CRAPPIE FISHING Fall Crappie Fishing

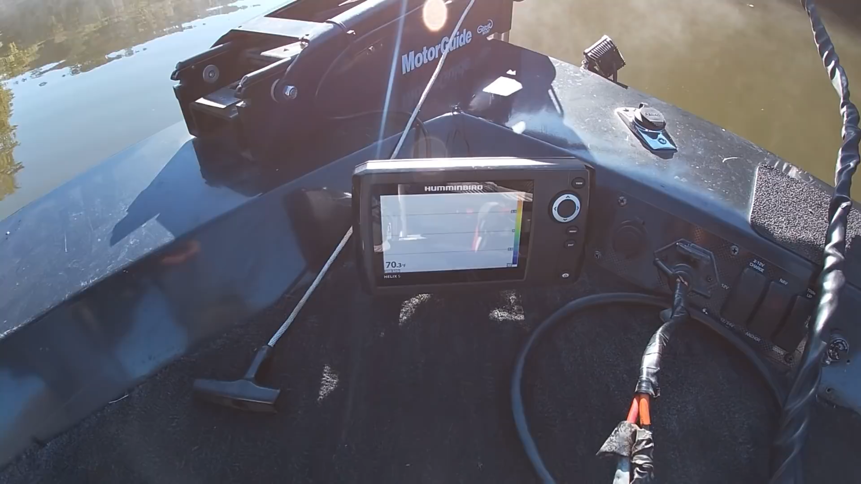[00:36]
Well I got no front unit here but it worked one day, I got to call a hummingbird to find out what's wrong with it,